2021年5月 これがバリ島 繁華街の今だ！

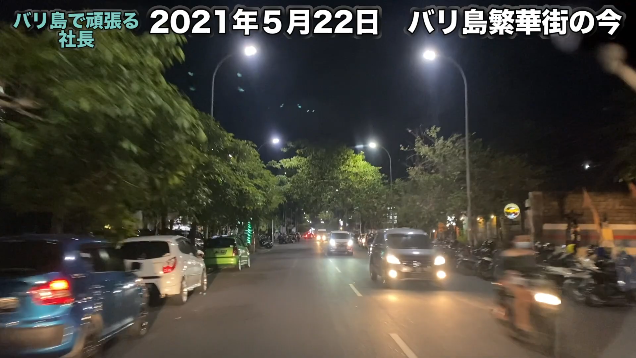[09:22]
結構、混んでますねうんやっぱりね、バンドを要してあのー、駐車場っていうかねお店の前で営業する形態がこの通りではね、すごい流行ってますからねうん
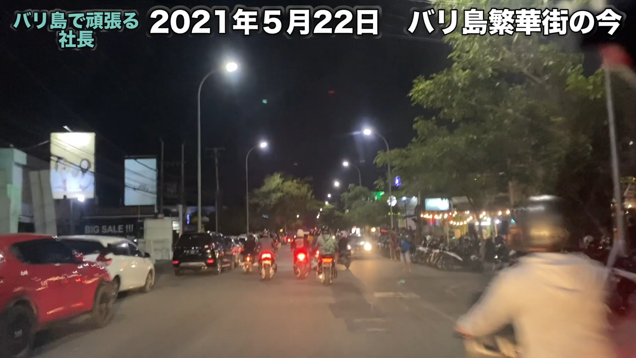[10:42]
結構にぎわってるあんなエリアですね若者の車がめちゃくちゃ止まっておりますすごい大人気ですね